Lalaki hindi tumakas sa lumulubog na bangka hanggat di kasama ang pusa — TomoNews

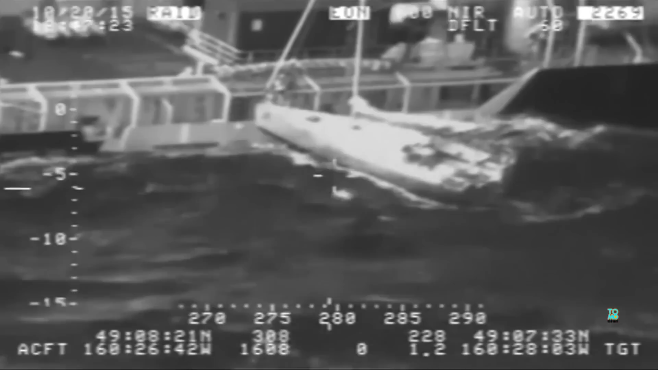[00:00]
Lalaki tumakas sa yate dala ang kanyang pusa.
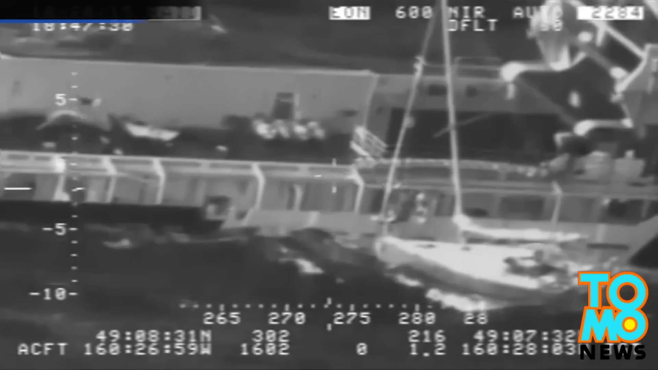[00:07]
Sa video ng isang Coast Guard, isang French na lalaki ay nasa malaking panganib.